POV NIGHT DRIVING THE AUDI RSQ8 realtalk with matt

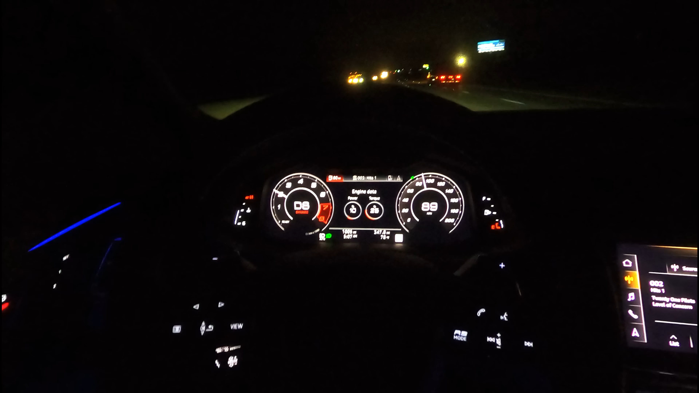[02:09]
Turn off these lights here. So if you can see right here, and I'm going to cover it up with my thumb, and then boom. So you have the plus and the minus are lit up, and the reason they light them up is so you can see them at night.
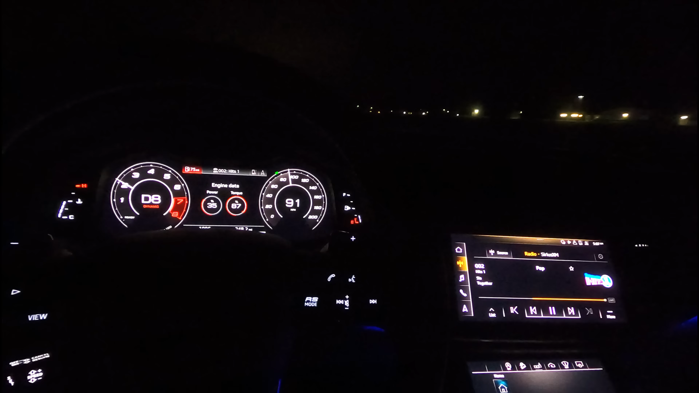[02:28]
This isn't just a performance vehicle, it's a luxury vehicle as well. So you want you want luxury, and you want these lit up. Here, there's your plus right here, and your minus.
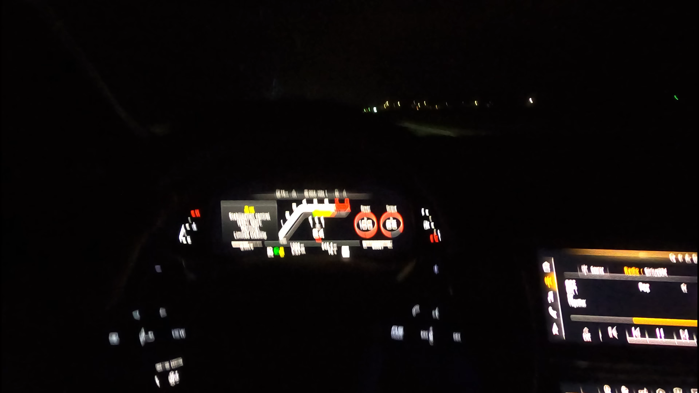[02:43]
Look at all the lighting in this car.